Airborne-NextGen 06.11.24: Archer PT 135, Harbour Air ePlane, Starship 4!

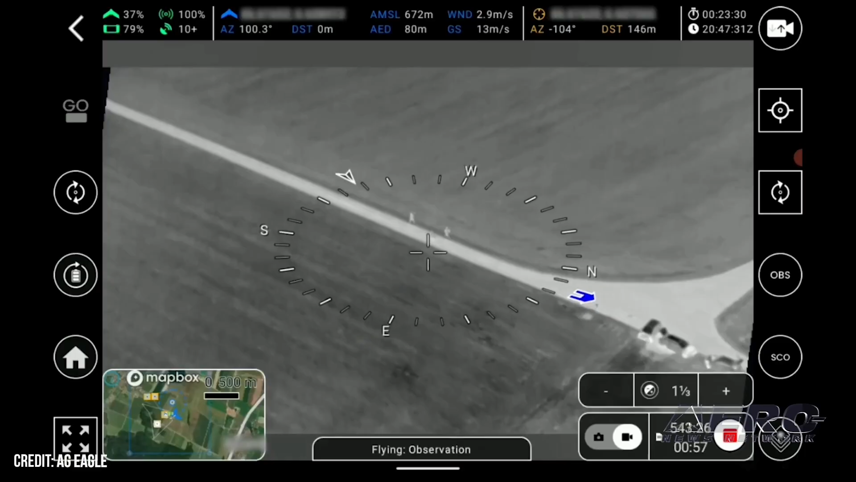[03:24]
The deal will include the whole kit and caboodle for operating the EB. The EB sports a large delta wing and upturned wing tips, a single engine and a tightly fared sensor suite to provide
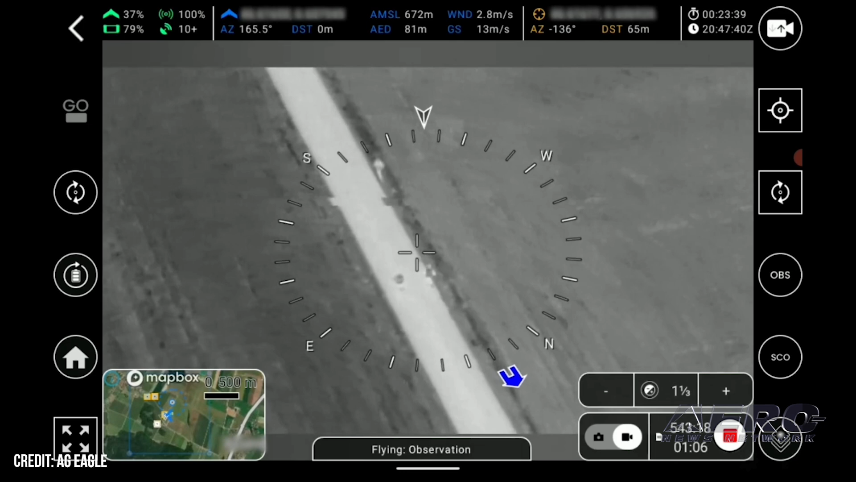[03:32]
32 times visual zoom and five times thermal magnification. It's small, portable and hand-launched, taking about three minutes to deploy on sorties about 90 minutes.